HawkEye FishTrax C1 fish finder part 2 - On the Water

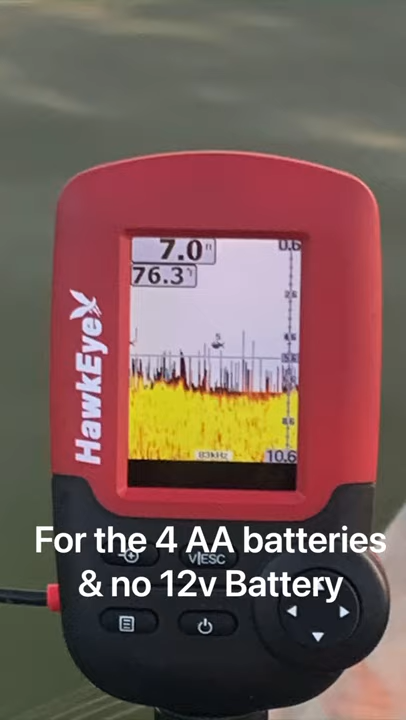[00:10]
all right finally getting to do a final review or
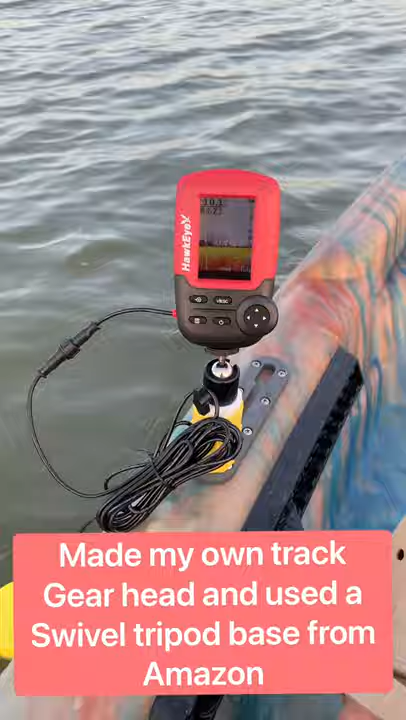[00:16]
yeah phase two of the the Hawkeye fish
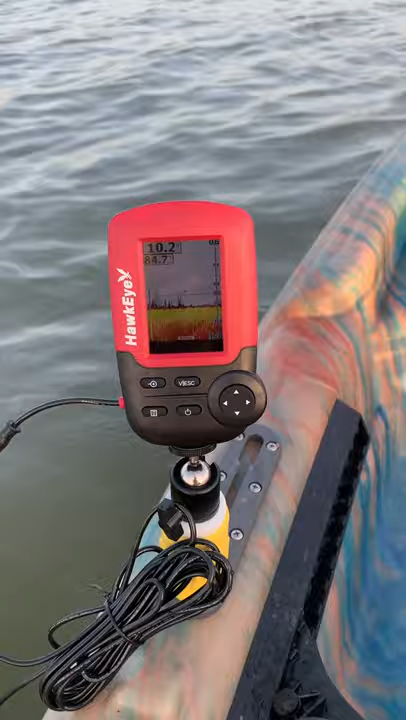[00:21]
tracks 1c I believe is what it is I was on the water yesterday in a place that didn't really show anything see there's fish right there showing up we're in 10 foot of water sorry for the shakiness water degrees is 84.7 degrees Fahrenheit got
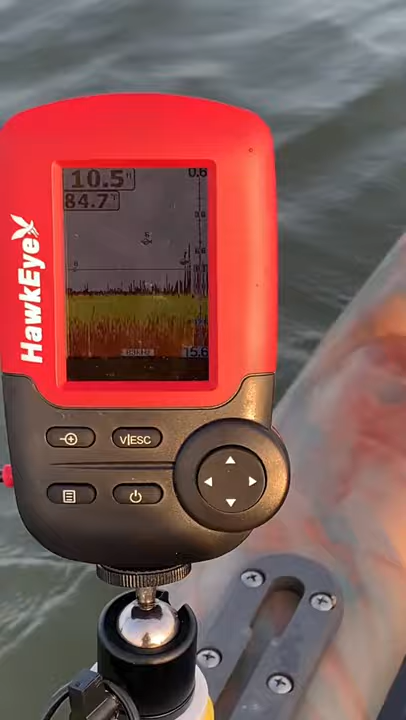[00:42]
a fish floating around there about six foot it's way more encouraging yesterday was not a good day of fishing we were on a sandy bottom river with no vegetation no nothing to hold the fish it's only marked a couple of fish but it wasn't worth a good video anyway really liking this thing already it does not have GPS or anything like that no maps or anything like that so you got to use your phone
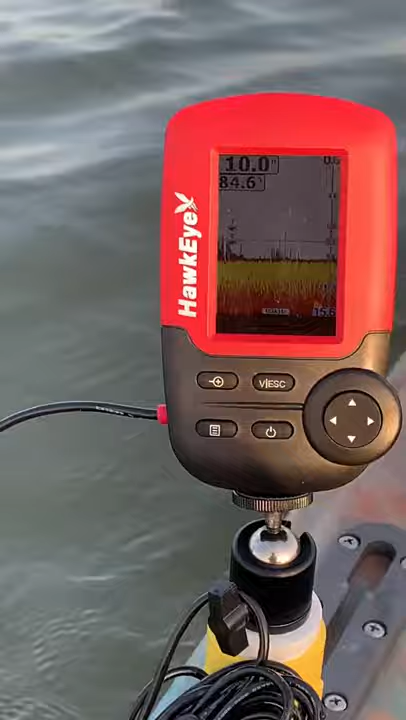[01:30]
45 in the morning on Lake Buchanan in town Texas we're at the Colorado River inlet just about for the river
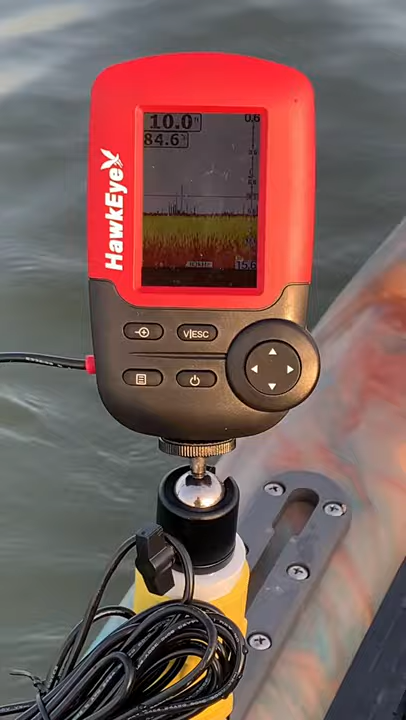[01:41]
for the lake and yeah this is pretty good here comes another fish across there see it is basics this color it shows you the size of the fish you can set it to where it shows you know either large fish or medium fish or
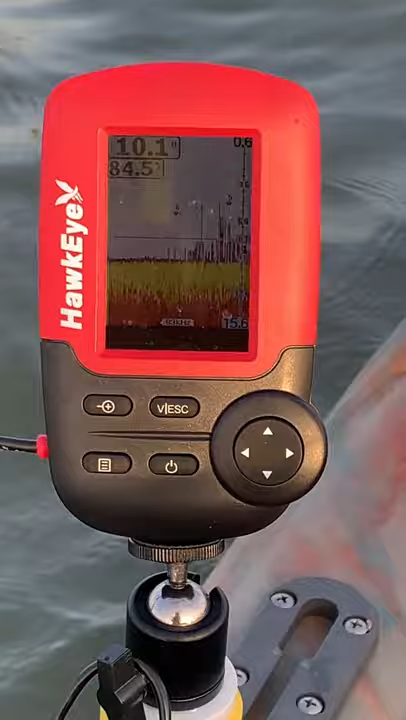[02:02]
all which is large medium and small one just jumped right there in front of me I should be fishing instead of doing this but hey
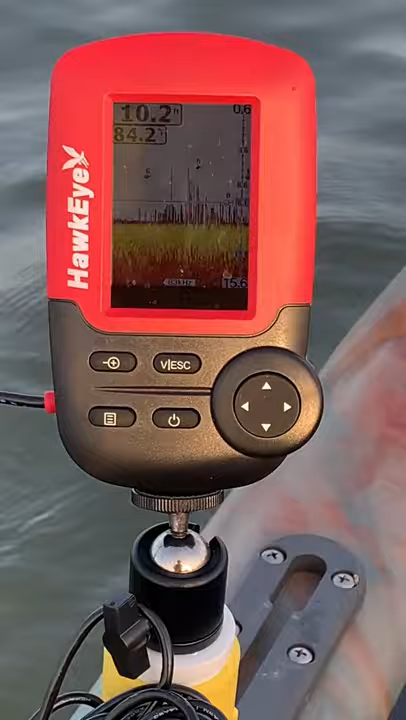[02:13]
this is something that you might want to consider like I say is this I'm gonna do a